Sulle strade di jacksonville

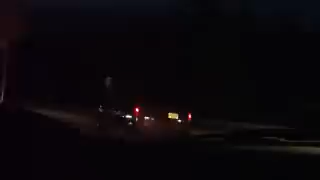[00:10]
Devo fermarmi alla gas. Questa qua la si ferma, no?
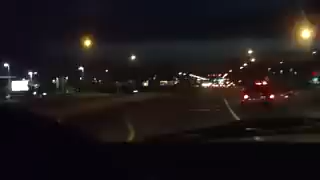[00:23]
Appunto, questo è quello schifoso del cavolo che non posso fare in versione AU. Guardate, devo fare sto giro del cavolo. Lì ci sono per andare a far mangiare le cose da mangiare.